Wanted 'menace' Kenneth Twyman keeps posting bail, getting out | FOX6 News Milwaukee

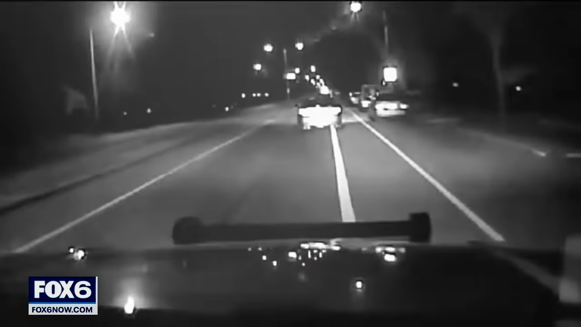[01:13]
In 2018, police say Twyman led them on a high-speed chase, crashed into an SUV with a mother and three young children inside, then ran off into the darkness.